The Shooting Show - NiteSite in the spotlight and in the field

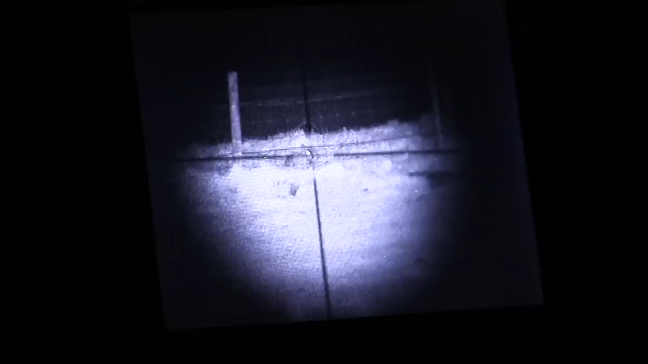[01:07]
Eden takes the reins to start with and gets to grips
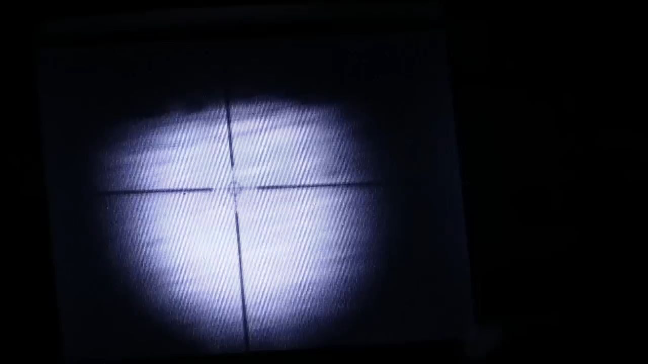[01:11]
with the head up shooting method the NS200 requires with some early bunnies.
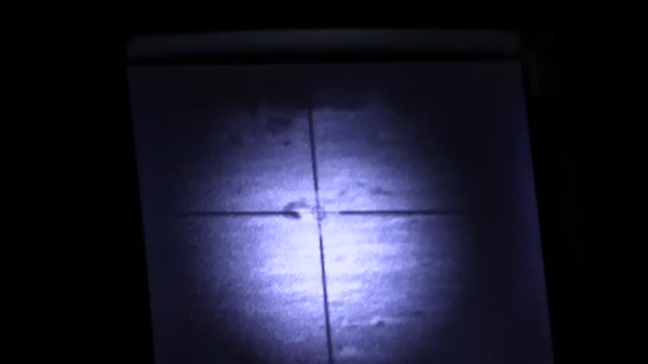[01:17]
But after struggling to consistently deliver the goods under the threat of incoming rain I like that. Byron and Eden head for home.
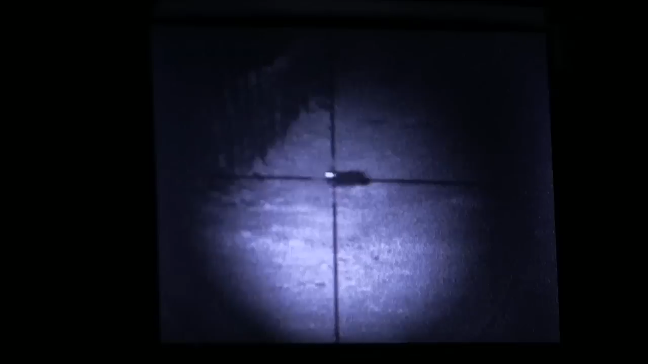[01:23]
Though not before putting a black rabbit or Paterson's rabbit, just before the close of play.
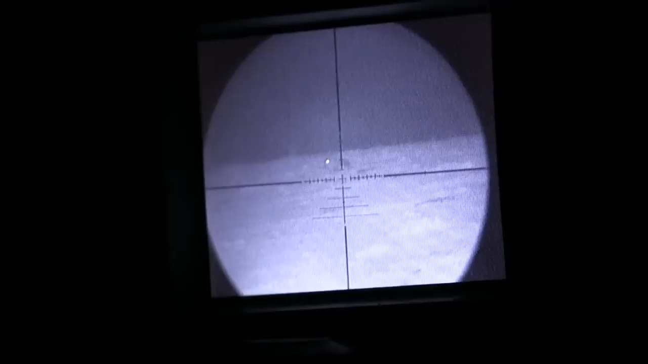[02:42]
So our game plan is I've got my 17HMR.
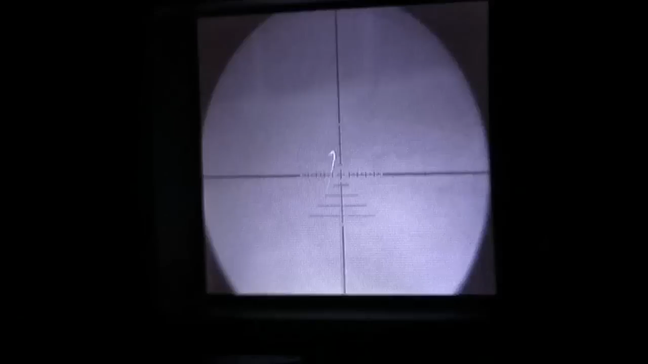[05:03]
With the distances successfully under control after a bit of daytime preparation and the forgiving trajectory of the HMR, they now have no trouble rolling over rabbit after rabbit, with both shooters finding success and much enjoyment with the NS200.
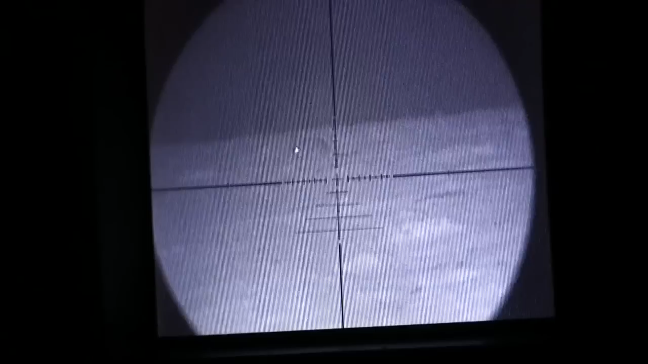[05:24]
Being able to shoot under the cover of darkness has certainly improved the tally. Spooky bunnies will no longer be an issue.
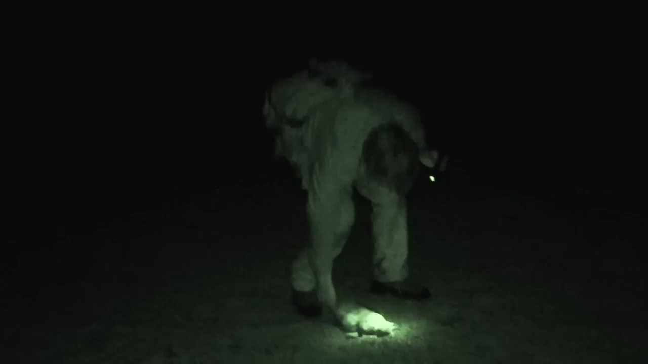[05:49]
It may be pest control but rabbit is also great to eat and after the onslaught has finished, the two hunters pick up the fallen to take to the larder.
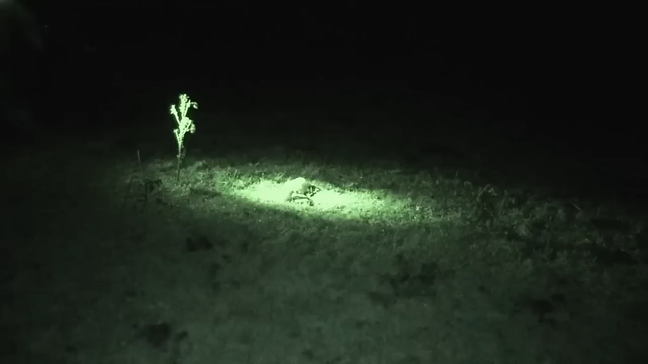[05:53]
With the weather bringing a premature end to another evening's sport, Red and Eden return to the car to discuss their thoughts on the night site.